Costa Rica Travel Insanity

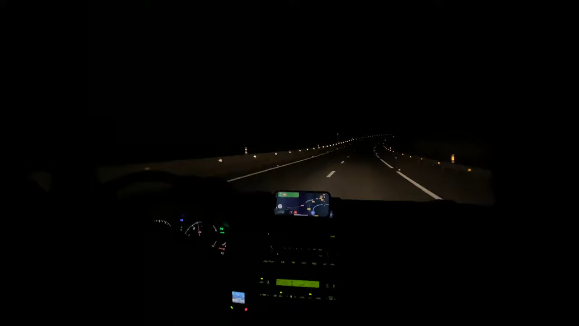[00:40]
Because from Madrid we would get our straight flight to San Jose in Costa Rica. So we got up really early, threw everything in the car and started driving. Pitch dark, driving really fast, taking turns and driving. Some of us slept, some of us didn't and I ended up driving the last bit. Beautiful ride and at the end like you could see like the sun's coming up behind the mountains and like the countryside of Spain is pretty beautiful in the center.
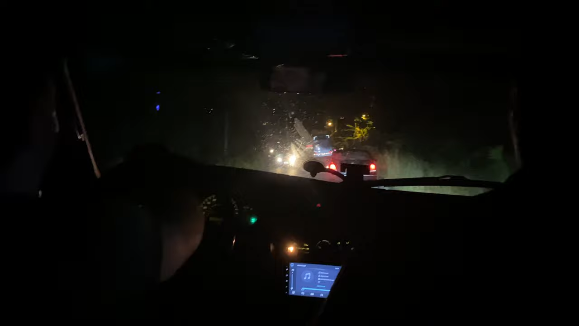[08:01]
really shabby roads to drop the friend of Sophie's dad off at his house. And it was quite a ride, man. It was pretty beautiful, but it got dark, really quickly. And then you were just sitting there for two and a half hours in the car, right?
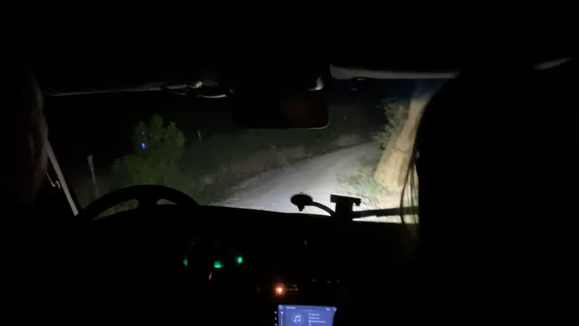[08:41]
like all kinds of potholes and like rocks everywhere and like a ravine next to us, like insane. And at a certain point we had to cross a river in the pitch dark and like, we got a little stuck and then we had to get